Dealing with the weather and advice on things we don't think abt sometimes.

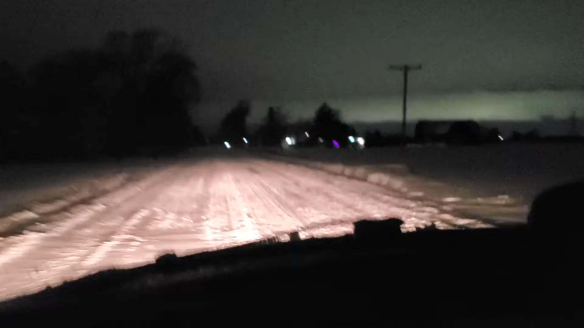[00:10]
roads aren't real bad they're not good either at all so but gave myself way more than enough time